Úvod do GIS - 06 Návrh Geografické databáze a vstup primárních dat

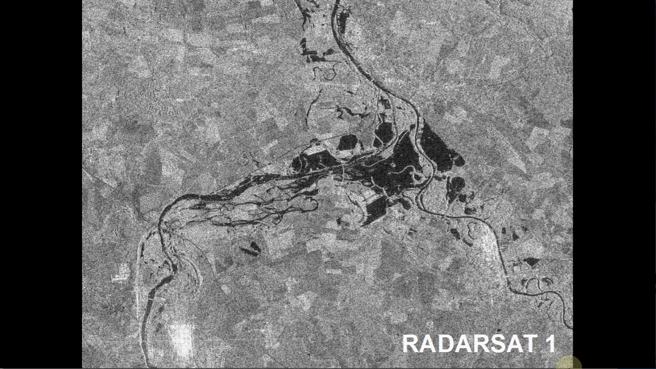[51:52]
většinou v radarovém spektru, takže ta družice vyšle signál, vrátí se ji. Tady už vidíme nějakým způsobem klasifikovaný záznam, alespoň trochu jinak ta radarová data nejsou interpretovatelná, pokud nejsou alespoň základním způsobem klasifikována.
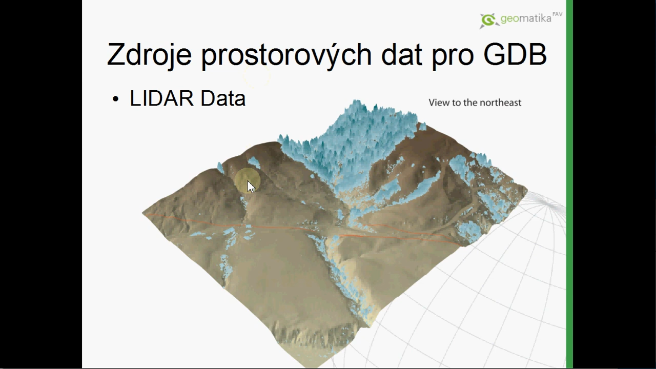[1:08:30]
Ukázka obou dvou těch povrchů tak tady vidíte ten holý relief a tady nad tím identifikovanou nějakou vegetaci. Zase, tak jako od fotogrametrie ten laserscan nejčastěji je používan letecký, ovšem existuje i pozemní, jako příklad tady máte ukázku snímání zámecké kaply na zámku kozel. Když se podrobně podíváte, tak v podstatě je vidět,
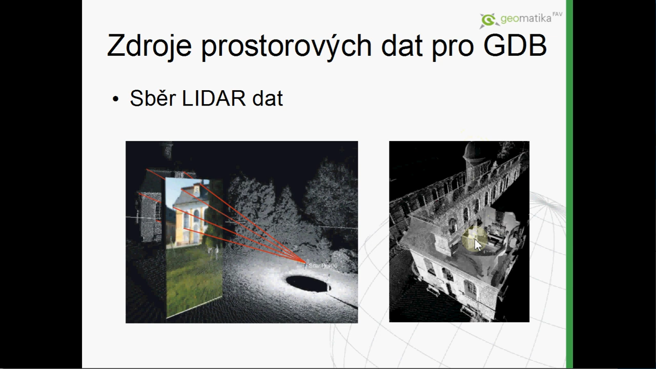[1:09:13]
že je to kombinováno s více do pořízených mračen, protože jsou tady jak exteriéry, tady je nějaká ta věžička na té kaply, tak v podstatě tady i interiéry té kaple.